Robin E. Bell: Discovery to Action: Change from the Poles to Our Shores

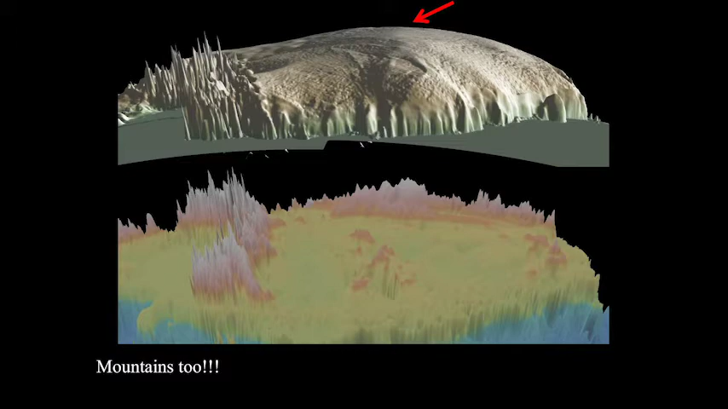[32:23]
it is our knowledge and our understanding of how our planet works that's going to get us out of this, if we can embrace the ability to act. So there are mountains underneath the ice sheet too. I'm just going to show you these because they're beautiful, and nobody ever thinks about there being mountains underneath the ice sheet.
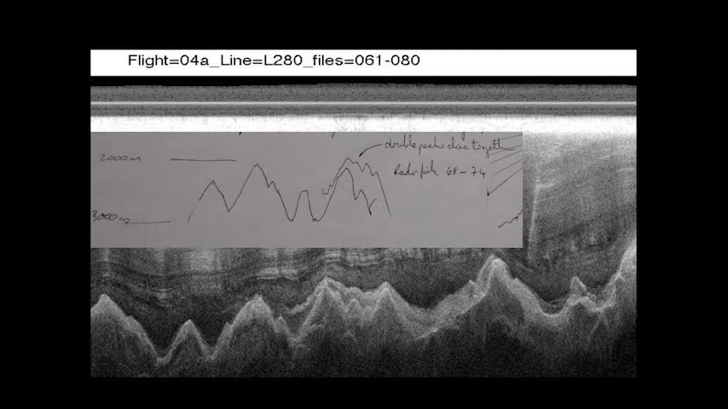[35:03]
Here's one where they're seeing mountains, but they're seeing double peaked echoes. And what I'm trying to show you here is that in the image, there are these little cloud things coming across off the mountains. The ice sheet's supposed to be layered. There aren't supposed to be clouds underneath the ice sheet. It's like, this is weird.